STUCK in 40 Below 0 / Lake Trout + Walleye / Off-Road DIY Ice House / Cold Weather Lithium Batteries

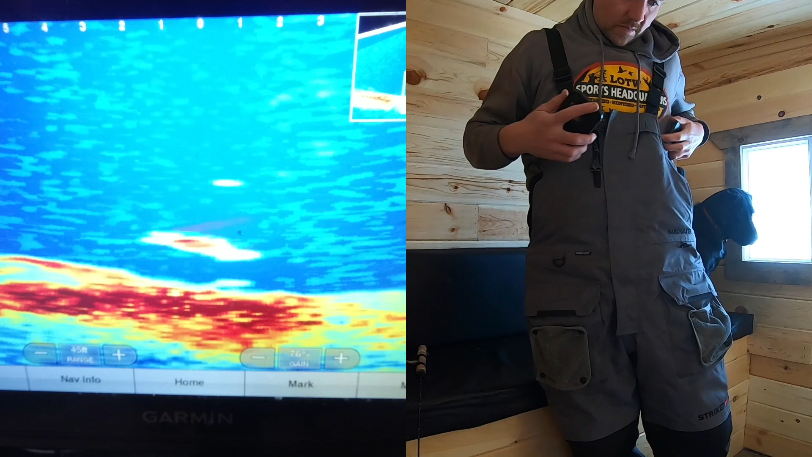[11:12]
oh boy that's a big trout come on oh come on like that
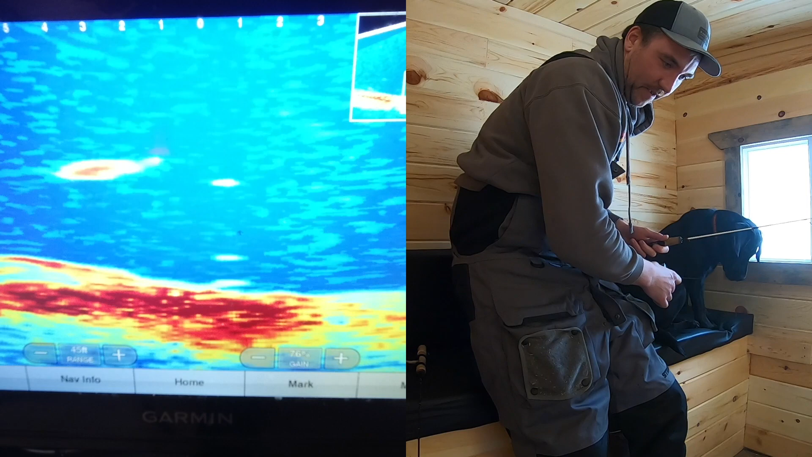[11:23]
come on baby he's chasing her down hooked on the side of the ice
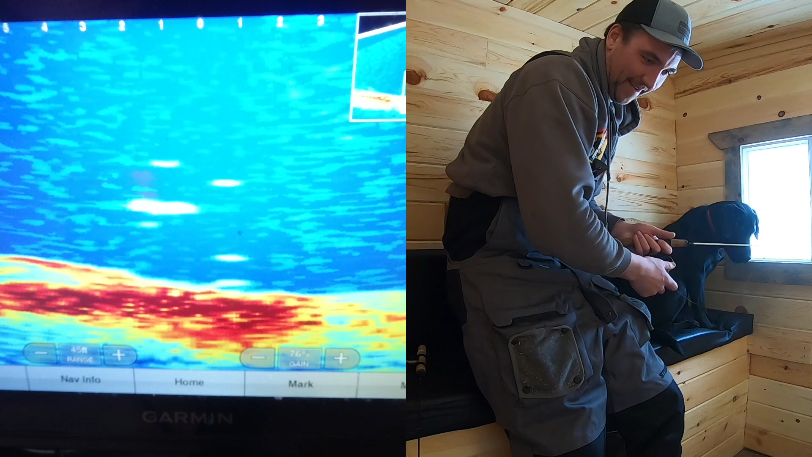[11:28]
come on did he get it yeah he got it oh yeah
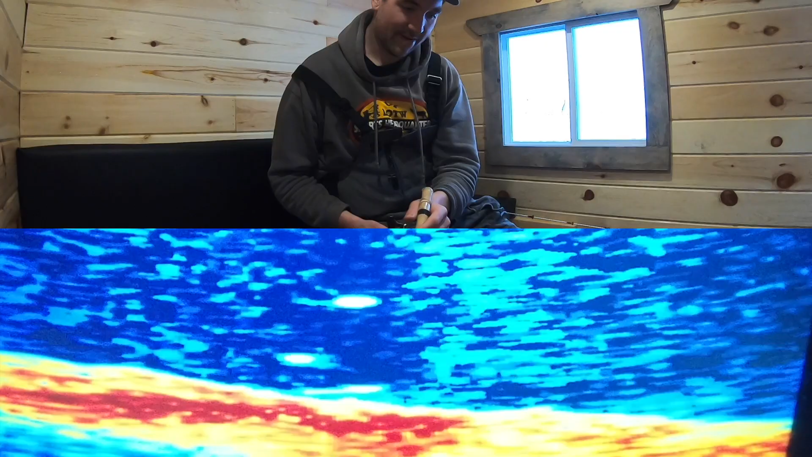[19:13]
look how far away that fish is coming from he's kind of making his way into the bottom now just kind of a faint here he comes i just want to see that big red blob run up and smash that babe he gets super rocky down there so yeah there he is again showing up
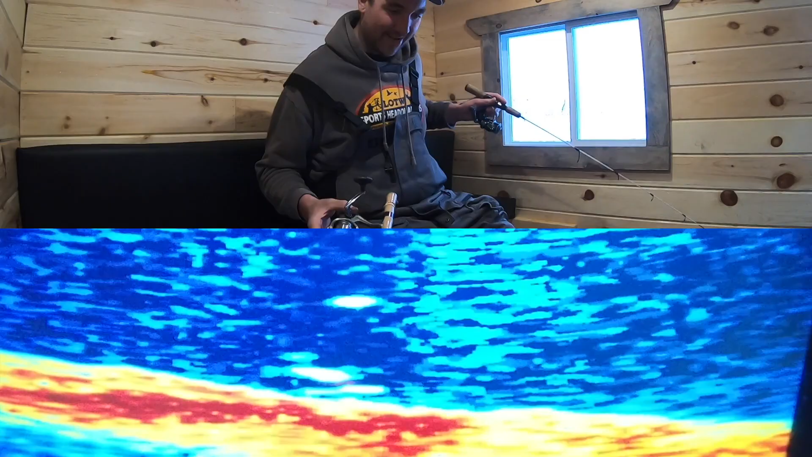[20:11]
i don't care at this point there he is oh roof slapper little tiny one